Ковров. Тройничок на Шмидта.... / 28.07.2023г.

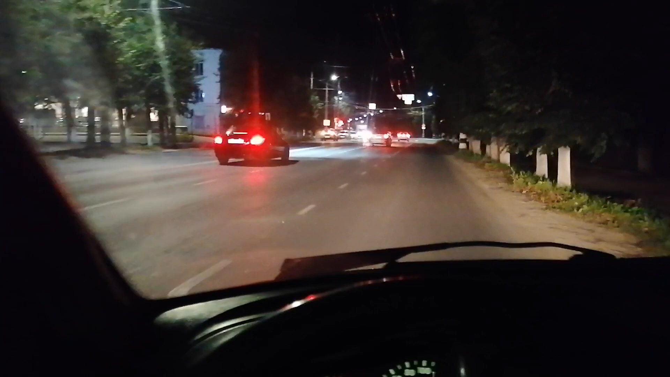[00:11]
Чуваки перегрели, что ли, блядь? Стоят втроем, приуныли. Что они тут делают, блядь, хер знает.
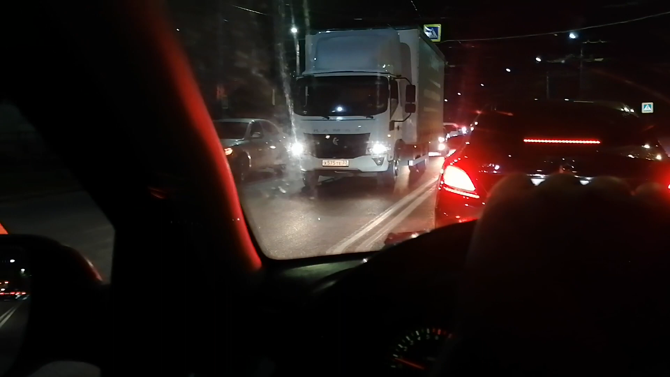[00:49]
Движняк такой под вечер. Куда все едут, непонятно. Дом никому не сидится. Сейчас будет гаишников ждать до утра, блядь. Все со знаками. Все. Законопослушные водители. Автолюбители.